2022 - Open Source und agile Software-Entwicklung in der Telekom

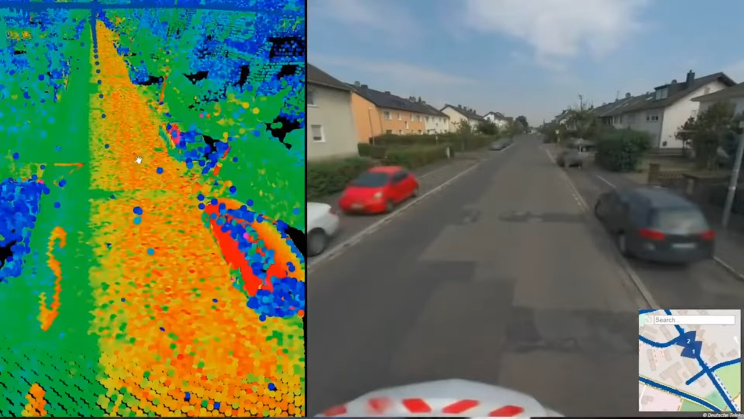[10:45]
ob dort ein Mülleimer beispielsweise steht, ob Kopfschalenpflaster dort ist, ob Asphalt ist oder ein Baum steht. Was ist denn der Vorteil von so einer KI? Könnte man nicht einfach Menschen in das Auto setzen?